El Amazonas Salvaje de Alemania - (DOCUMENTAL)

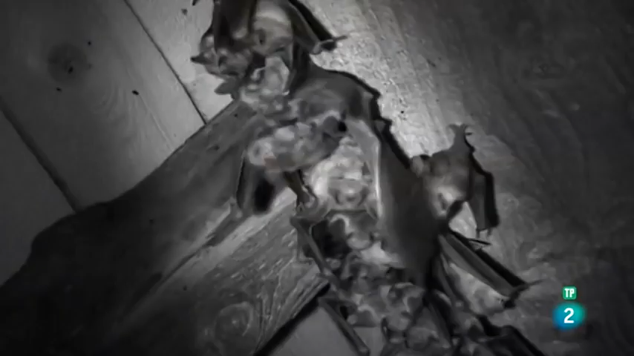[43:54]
Arriba en las vigas de un granero cercano hay una expectación nerviosa.
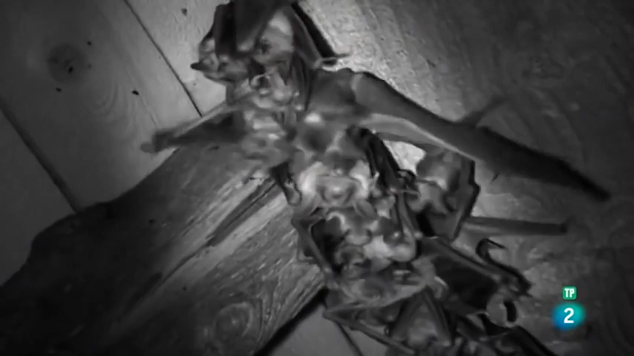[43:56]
Una hembra de murciélago ratonero está a punto de parir.